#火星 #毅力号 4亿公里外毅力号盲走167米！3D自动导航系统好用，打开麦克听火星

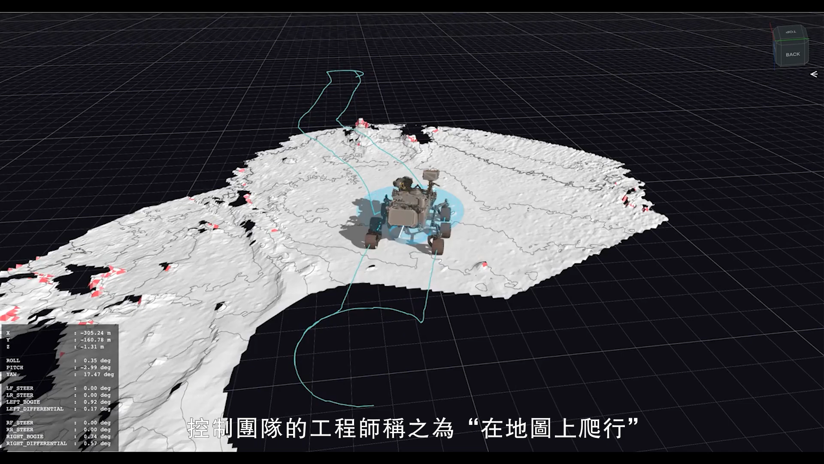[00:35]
师称之为在地图上爬行自动导航系统接管伊犁号后,
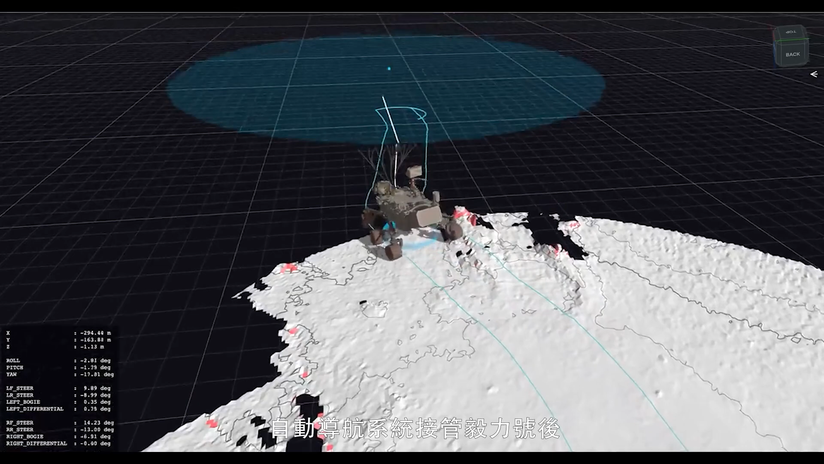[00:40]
漫游车会自动选择一条到达预定目的地的路径并不断更新以伊犁号为中心,
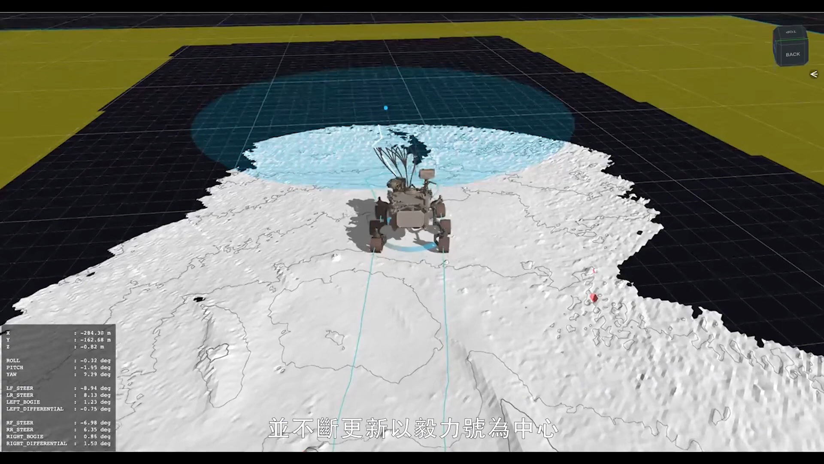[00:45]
周围30×30米范围内的3D地